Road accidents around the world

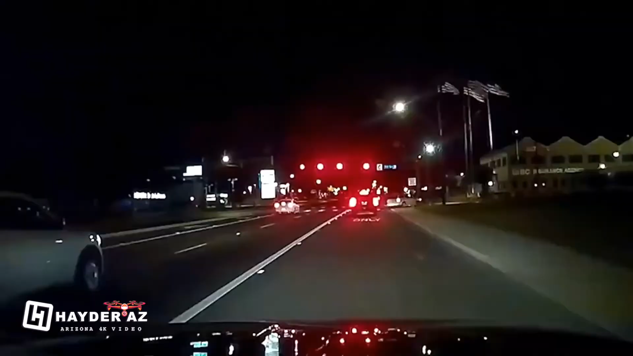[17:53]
This is the hottest strip in San Antonio, man. And he's about to hit this car.
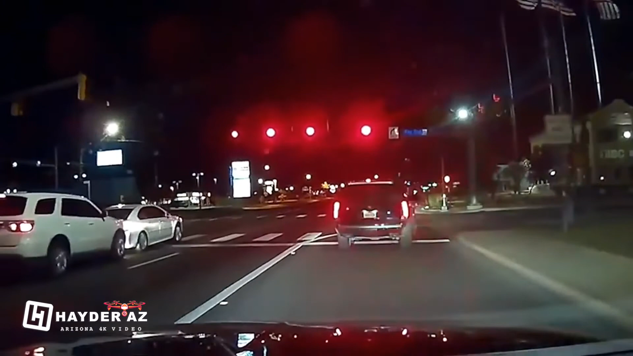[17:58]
Oh shit, you called it too. Man, make it right, bro. Make it right, bro.